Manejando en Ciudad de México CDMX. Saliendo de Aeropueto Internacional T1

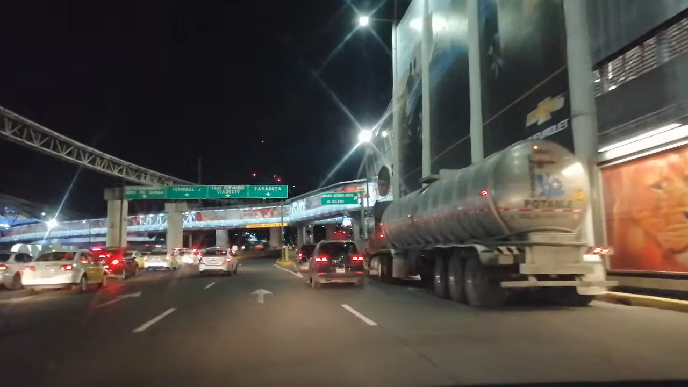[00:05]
Es un poco tedioso la salida.
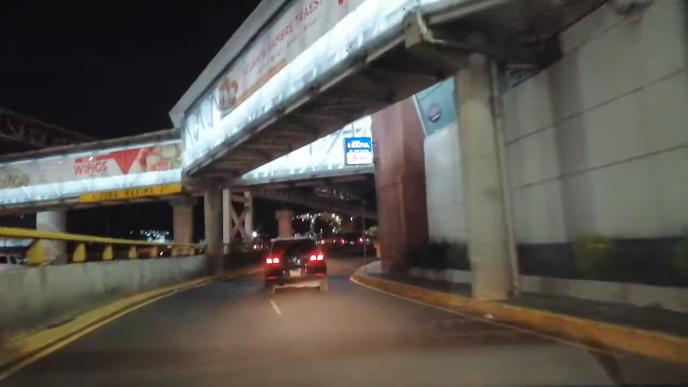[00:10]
Hay que esperar mucho tiempo, pero después de todo esto ya vamos de salida. Hay mucho tráfico, de hecho. Demasiado. ¿Y qué te pareció qué te pareció el viaje? Complicado.
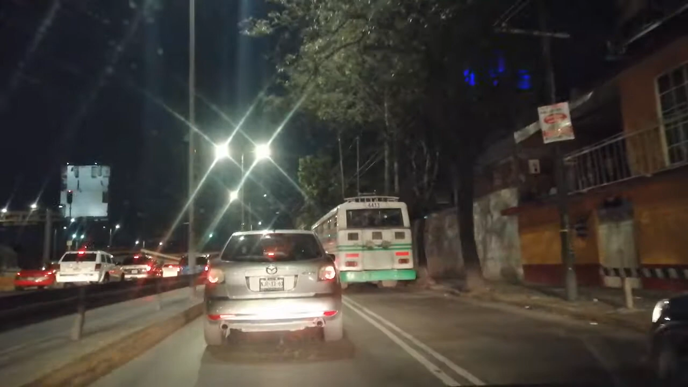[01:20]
Ese no lleva motor de gasolina, lleva esas dos como antenitas. Y de ahí se toma la electricidad.
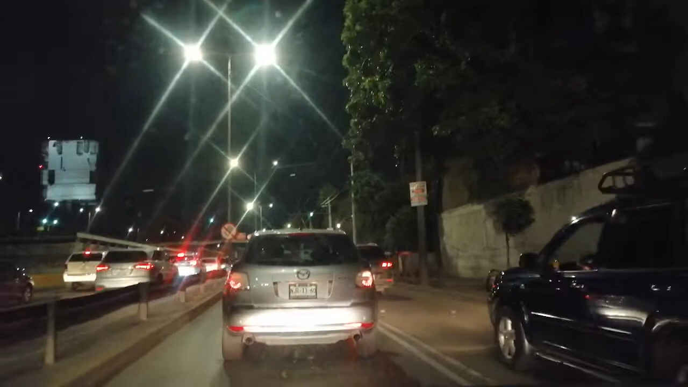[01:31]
Ese no contamina. Ya lo pasaste. Ahorita, en el centro hay muchos. Es más, nos vamos a subir uno de estos. Yo tengo mucho tiempo que no subo. Se llama trolebús. Tienes que cantar,
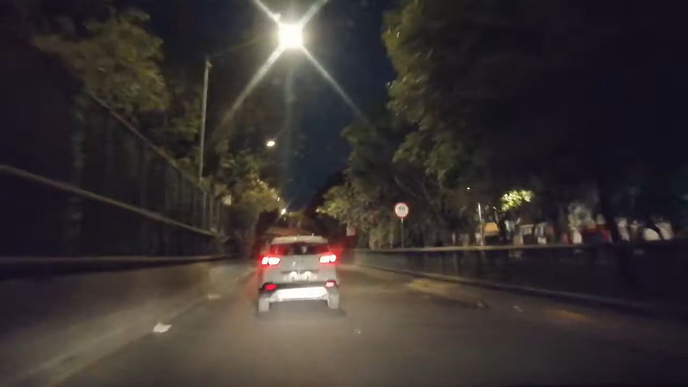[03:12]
Veníamos sobre Avenida Oceanía y ahora vamos a entrar a 608. Vamos a ir a comer. A ver qué tal le parece la comida mexicana.